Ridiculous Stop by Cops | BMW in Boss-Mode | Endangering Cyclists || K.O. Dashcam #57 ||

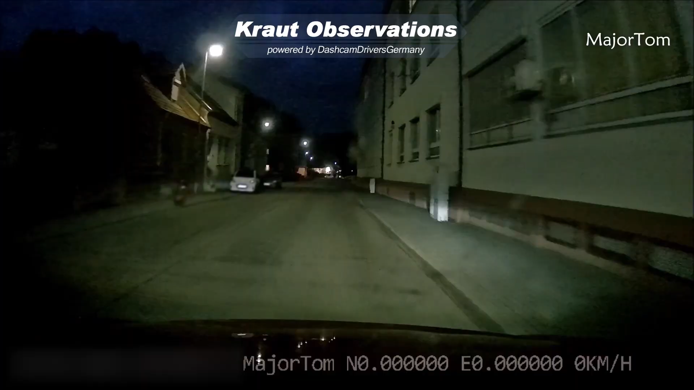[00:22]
Then let's get a little more special. How about completely missing the right side of the road?
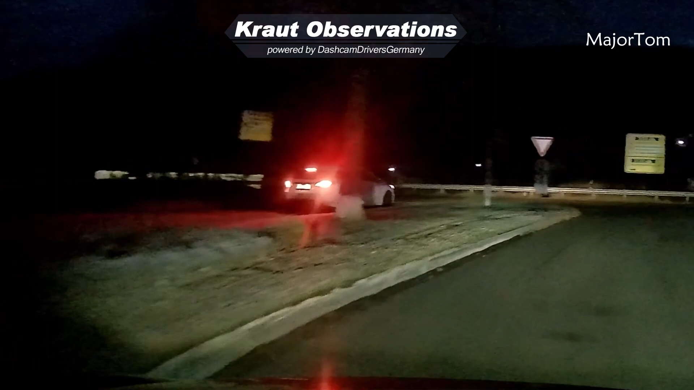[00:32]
He seemed almost panicking when he realized what he did.
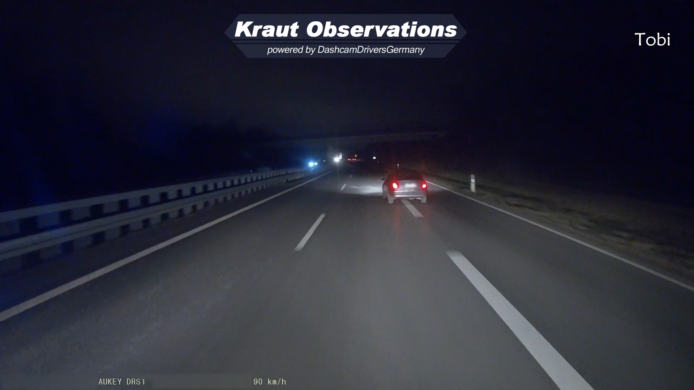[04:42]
Another beautiful display of ignorance and incompetence that does involve a few more wheels than ones of bicycles is when people don't even reach 100 kph on the freeway but need to take the left lane instantly. What the f*** are you doing on the left lane now?
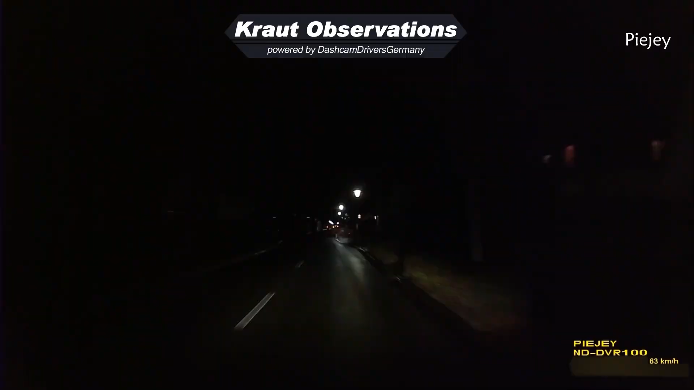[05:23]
Can somebody tell me why this person suddenly slowed down when entering the main road? Made our driver emergency stopping for absolutely no reason. It's so annoying. His proper reactions prevented the crash but also he was a little too fast. Remember this earlier clip where I was mentioning this? In that case here, 63 kph instead of 50 already means 50% longer braking distance.